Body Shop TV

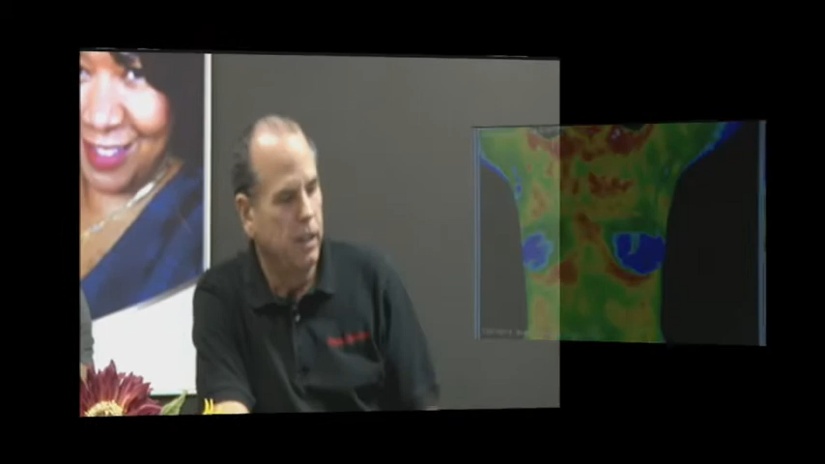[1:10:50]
Now, if you see up on the right side of the screen, up by her neck, you see that little white spot right there? Right. You see that?
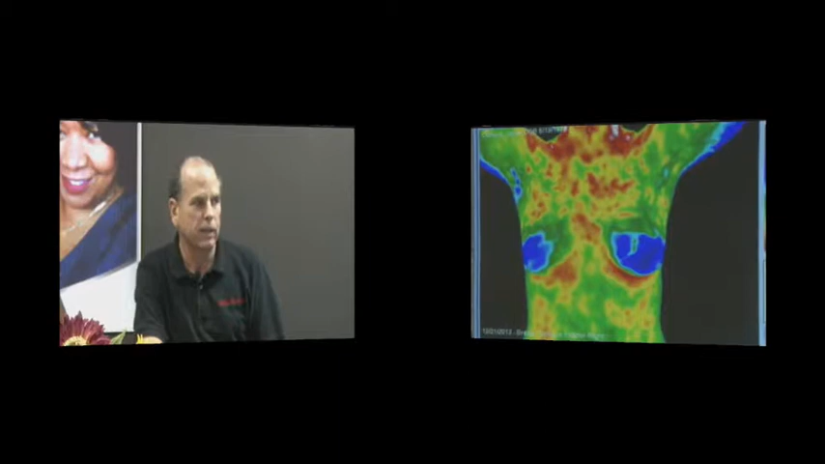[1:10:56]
All right. So this is the carotid artery is right there. Right here. Yeah. So she's generating a lot of heat there. So again, there that may be some there's some sort of inflammation maybe in the in that area there. But once again, we need to wait for the doctor to tell you.
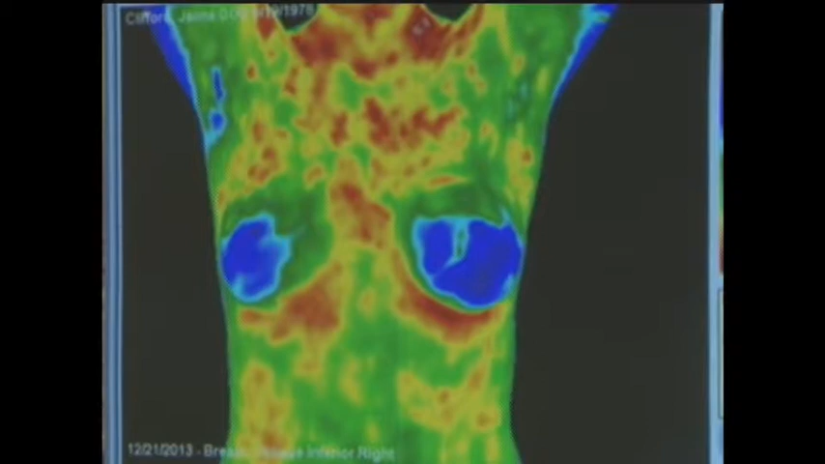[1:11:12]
I mean, I can kind of give you an idea what you're looking at, but we're not going to diagnose. I mean, that's not what we do. But they you will get a report back from the doctors, and they'll let you know what you're looking at.
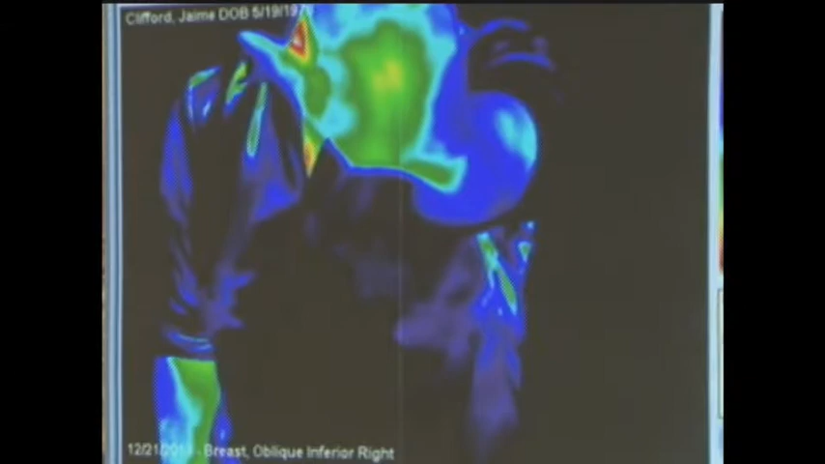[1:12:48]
But if a hand was all red, that can be an indication that you may have some sort of a diabetic problem.
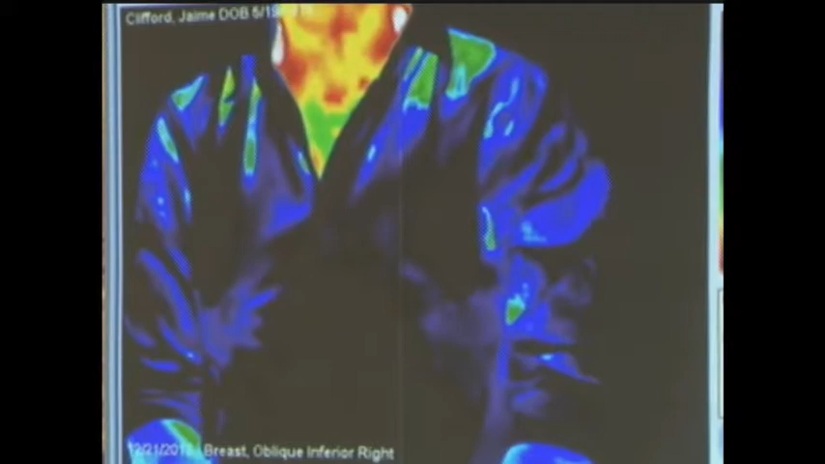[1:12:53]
All right. Circulation. Yeah, or if we were doing a tomography and you're in the chest area, and at the time you do it, you get a big blue area on the right over the heart.
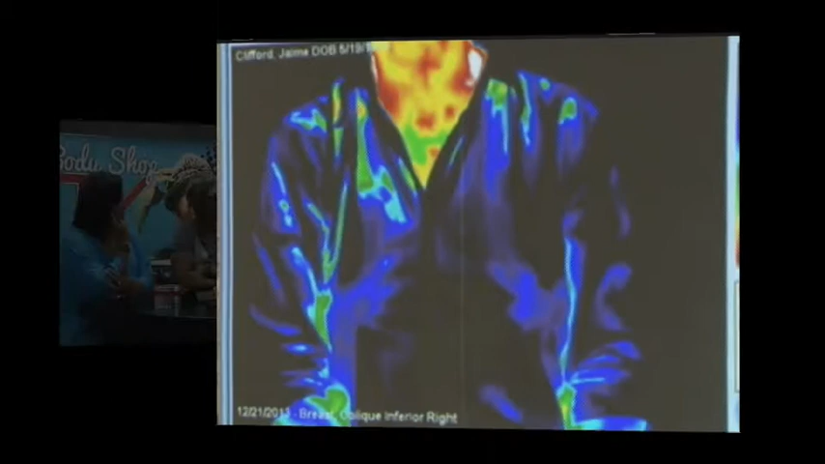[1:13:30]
Then the green, and then as you start to go into the other colors, like the orange and the yellow, the reds, you know, like that, and up to the white. And white is white. White is really a pretty extreme amount of heat is being generated.
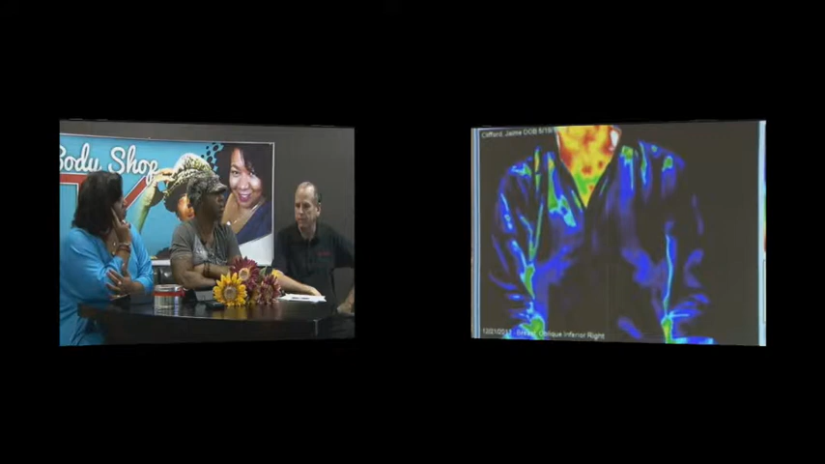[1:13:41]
That's what I had when I did it at that fair. Yeah, right. This was well. You'll always get in the opening. Now, if you would do you know, like the, you know, the face here.
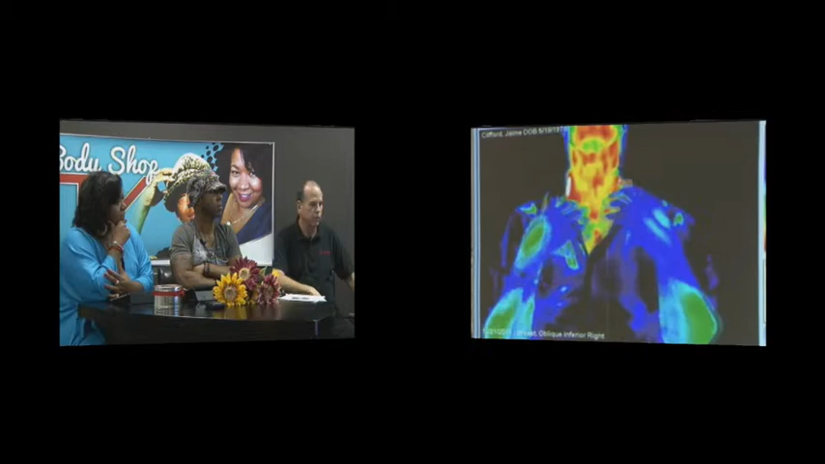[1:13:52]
We'll just I'm going to look at your face here a little bit, Jamie. All right. Well, that's kind of freaky.
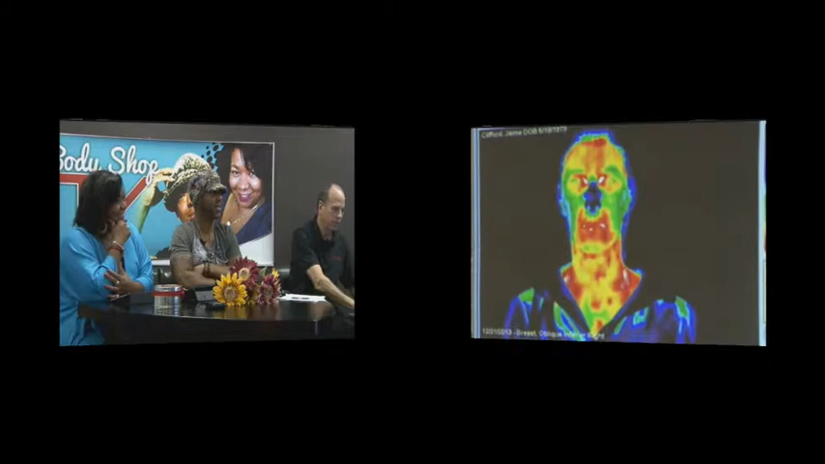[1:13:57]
All right. Ooh. Sexy. All right. Oh, girl. Oh, I see some teeth. Yeah, well, you see now, you see what happened when she opened up her mouth.
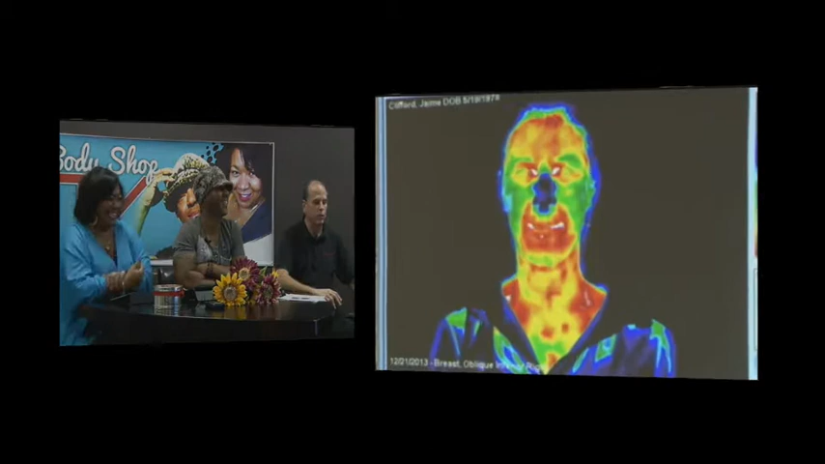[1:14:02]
Now you see that white coming through. That you also scary. See that in right where the eyes are, there's some heat coming through there. All right. She has a nice cold nose, just like a good puppy. But you see the again, you can see in the area by the neck, the white spots that are to the left and a little bit even to the right there. All right. Now, if she turns to the side. Now, you'll notice the hair. See, the hair, the infrared won't go through the hair. Right.
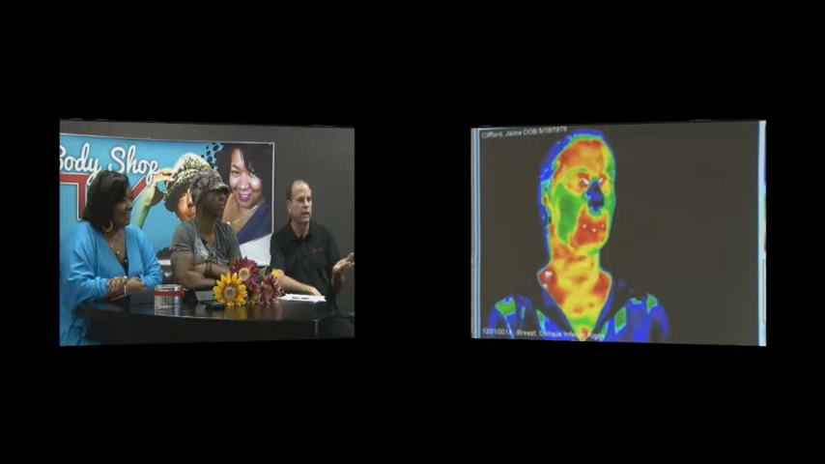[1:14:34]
So if you're doing any kind of headshots, you need to, you know, lift the hair off the neck in order to see it better. It'd be interesting to see my bald head on there.
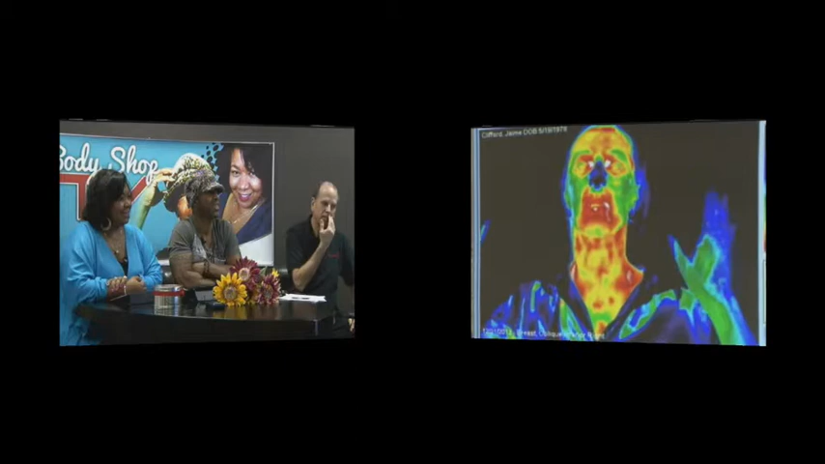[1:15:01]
I mean, there is like some inflammation, like a little more inflammation than should be normal around the area of the mouth.
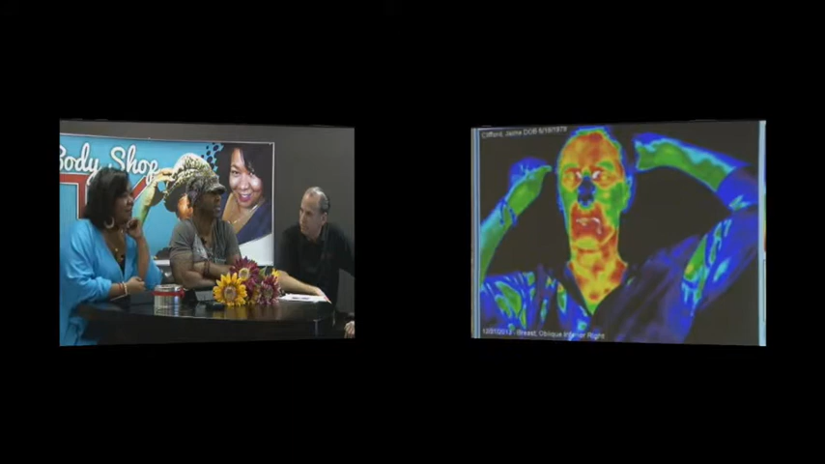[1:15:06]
All right. That's amazing. That's really but you see the camera.
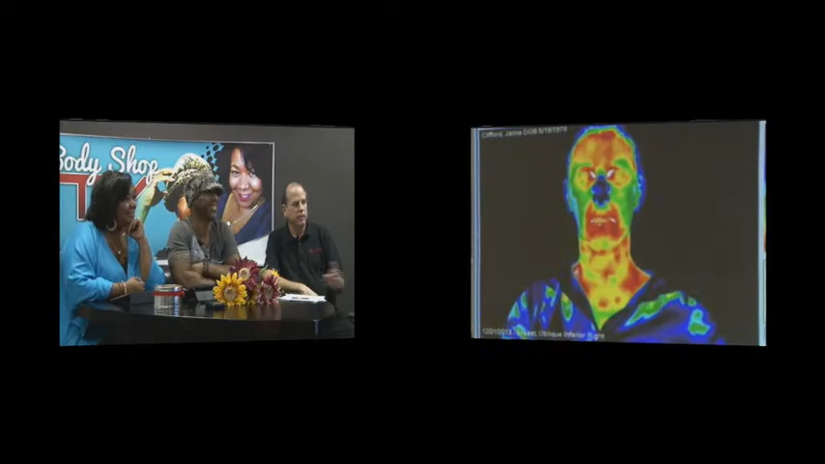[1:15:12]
You see the jewelry on the hand. The camera is so sensitive. Mm-hmm. I mean, the camera pick up, you know, like you see it pick everything up.
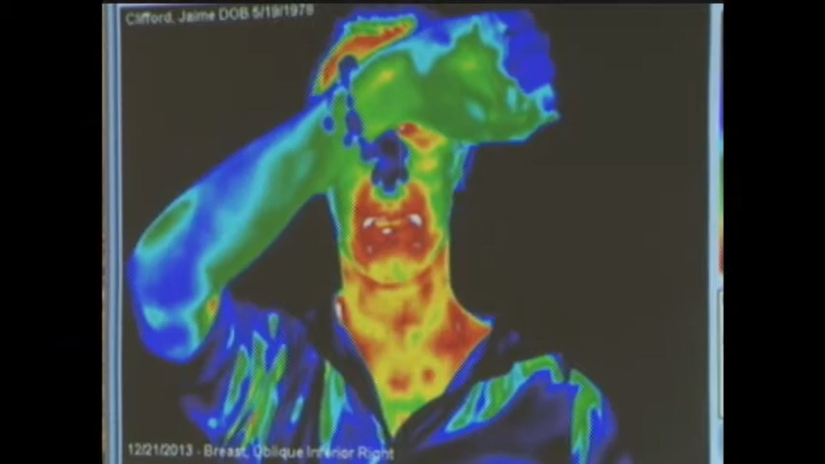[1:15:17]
This, you know. I mean, it's a very sensitive camera.
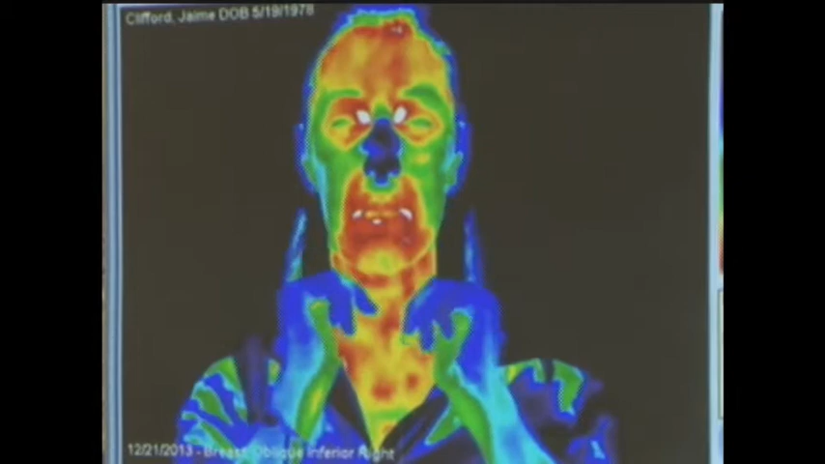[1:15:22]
This camera actually, the last camera we had was about 1,500 pixels.
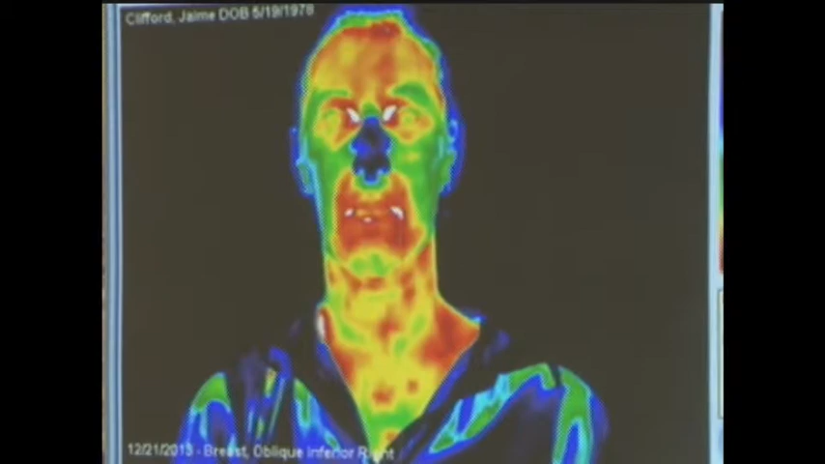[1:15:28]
This one is 305,000. Wow. So this is an extremely good camera. Wow. I'm just lost for words.